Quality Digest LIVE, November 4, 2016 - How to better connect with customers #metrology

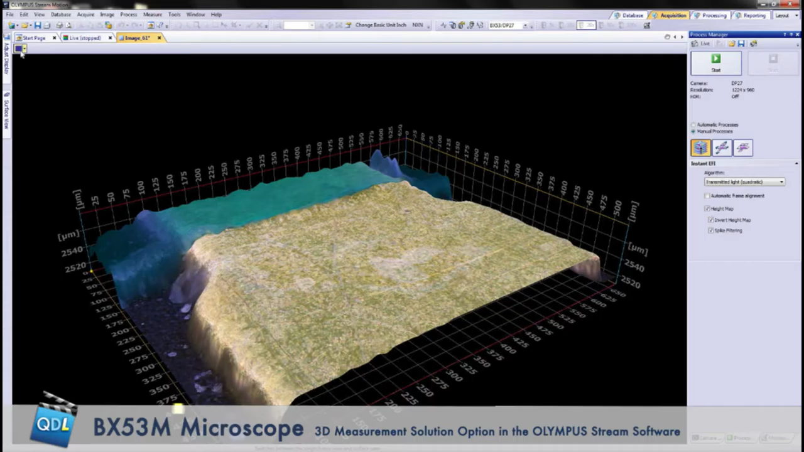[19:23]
So you might need to know if it's at the same level as the printed circuit board and how high it is off the surface. So rendering a 3D image lets you see, you know, surface topography very well.